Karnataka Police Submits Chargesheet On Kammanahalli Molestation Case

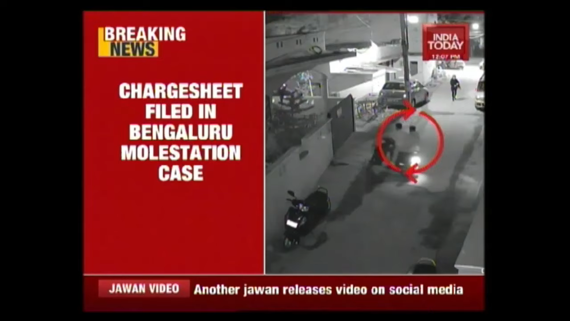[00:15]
east bengaluru locality on new year's eve in fact we showed you the cctv footage just how these two youth who were on a scooter followed this girl when she
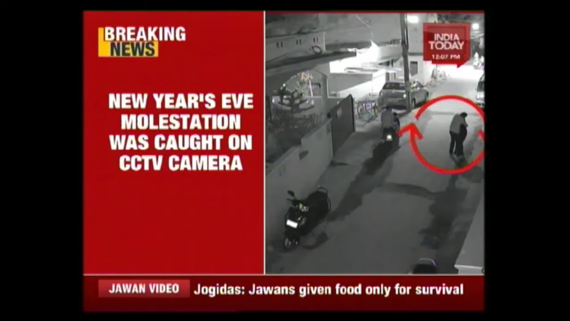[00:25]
stepped out from the auto addiction was walking towards her home how they walked up to her how they harassed her sexually and then pushed her off the scooter the chart sheet is